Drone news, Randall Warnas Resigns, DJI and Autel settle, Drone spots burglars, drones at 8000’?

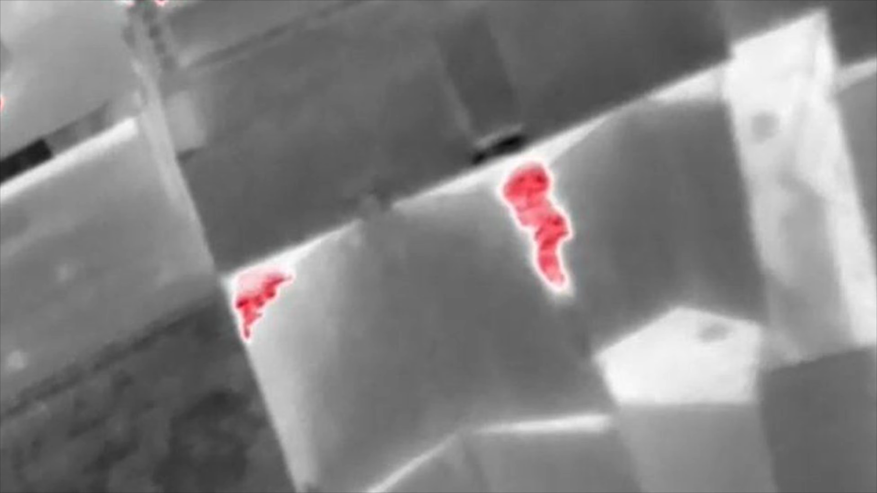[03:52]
They decided to fly a thermal drone, and then they were able to actually spot three suspects, and they were found on the roof of the bank, and then taken into custody. So, a win for the drone here, or for thermal technology,